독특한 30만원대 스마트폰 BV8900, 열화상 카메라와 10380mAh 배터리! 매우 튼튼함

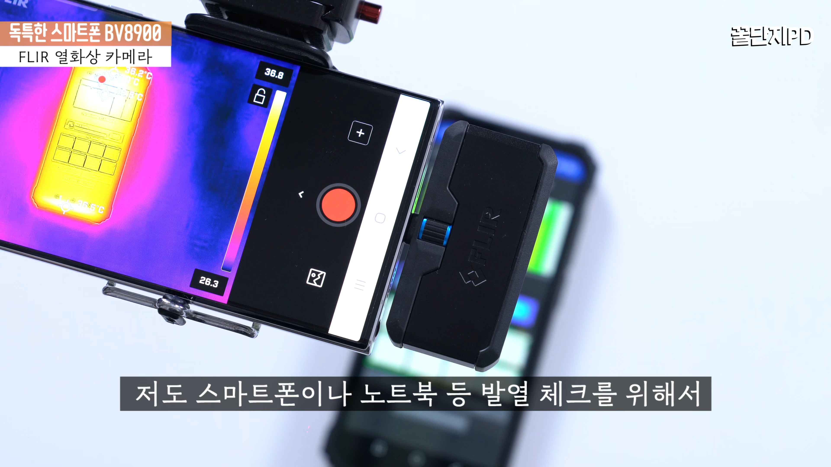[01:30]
플리어는 열화상 카메라 세계 시장 점유율 1위 기업으로 국내에도 널리 알려져 있고 저도 스마트폰이나 노트북 등 발열 체크를 위해서
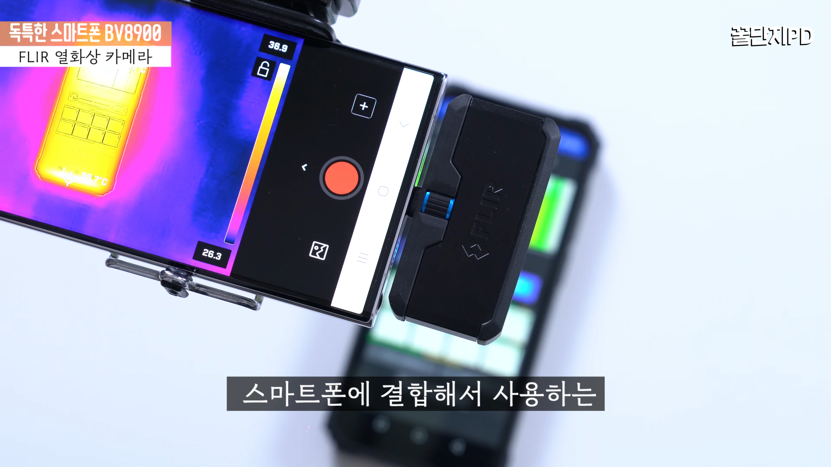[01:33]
스마트폰에 결합해서 사용하는 플리어 1 프로를 종종 사용하고 있습니다.
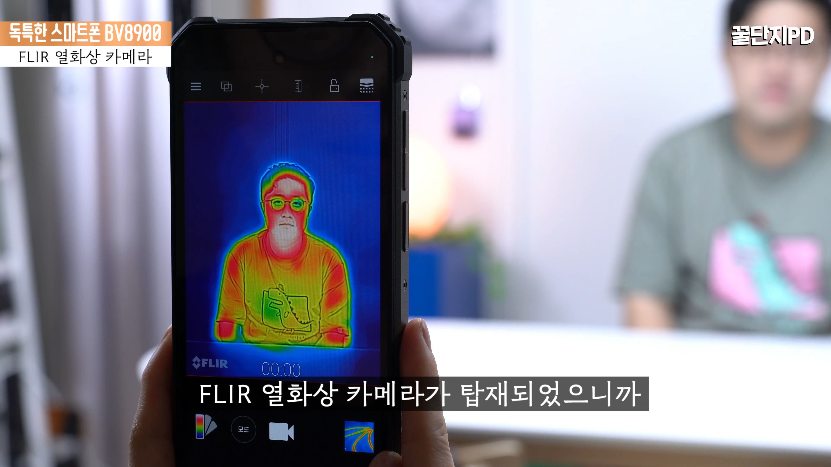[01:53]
특수한 목적을 가지고 열화상 카메라가 필요한 분들에게는 눈길이 가는 제품입니다.
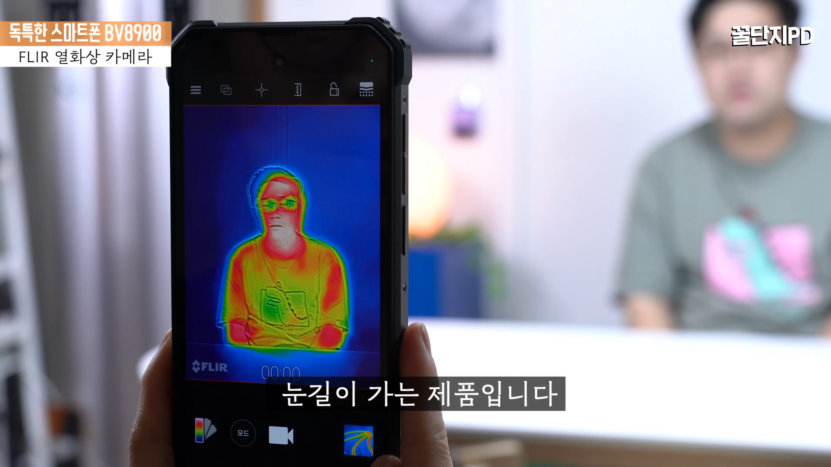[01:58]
열화상 카메라는 기본 탑재된 마이플리어 라이트앱을 통해 사용할 수 있고 온도의 변화를
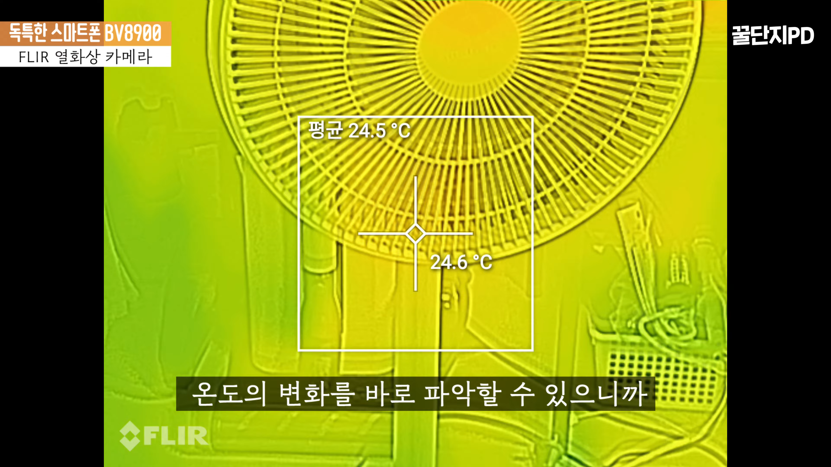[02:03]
On screen: spot 24.6°C
바로 파악할 수 있으니까 IT 가전제품이나 멀티탭 등에서 이상 발열은 없는지
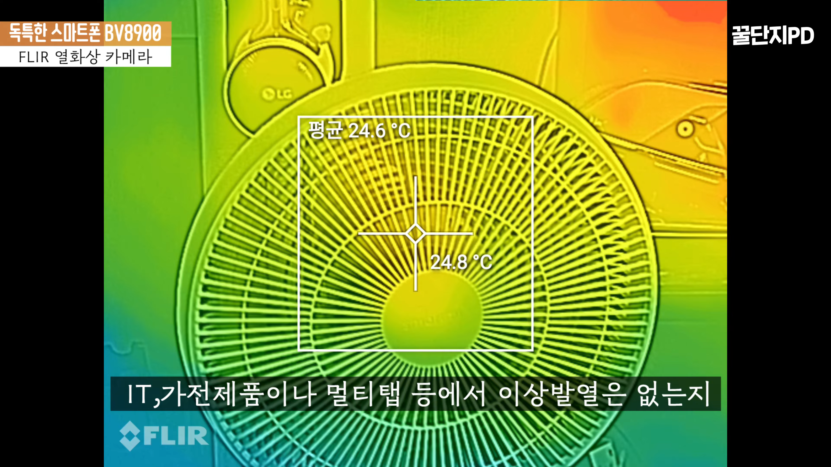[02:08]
On screen: spot 24.8°C
온수 배관에 누수는 없는지 등을 체크가 가능합니다.
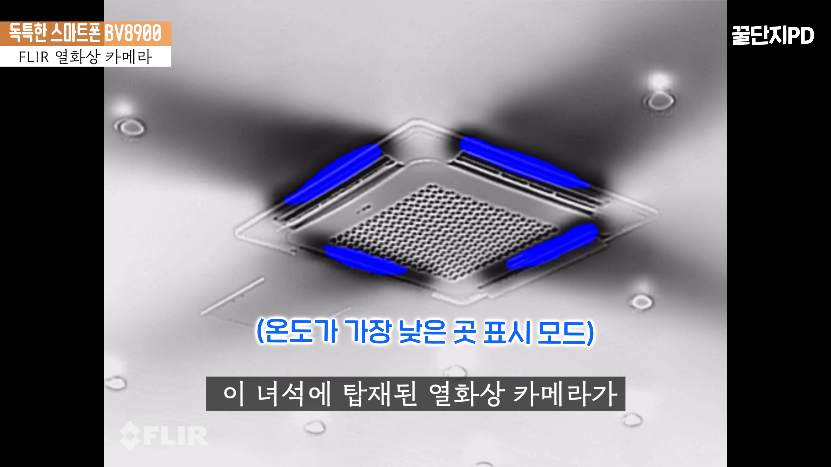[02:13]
이 녀석이 탑재된 열화상 카메라가 다른 열화상 카메라와 다른 점은 화각이 92mm로 상당히 좁혀서 찍는데
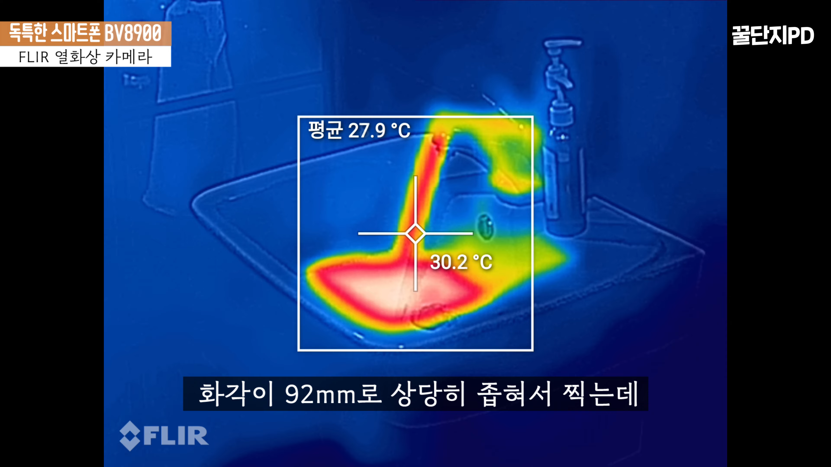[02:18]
On screen: spot 30.2°C
보통의 스마트폰 화각이 23mm니까 4배 줌 망원입니다.
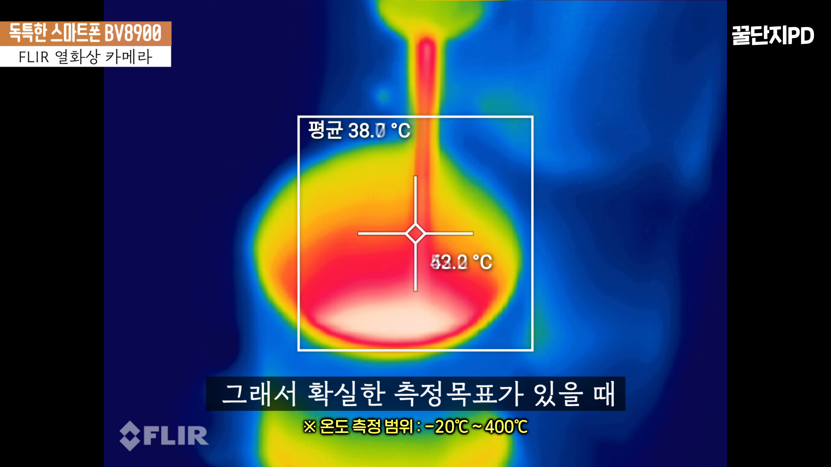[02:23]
그래서 확실한 측정 목표가 있을 때 조금 더 유용하게 사용할 수 있습니다.
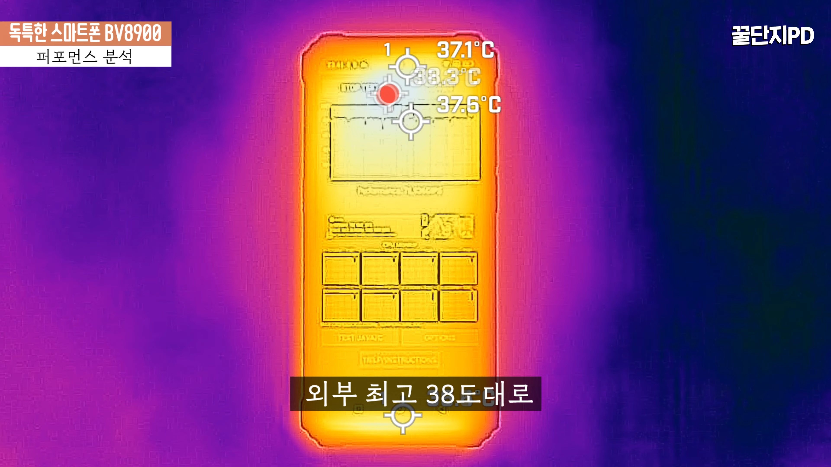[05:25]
최후 38도대로 성능에 비하면 약간 높은 감이 있지만 절대적으로 신경 쓰지 않아도 되는 양호한 수준입니다.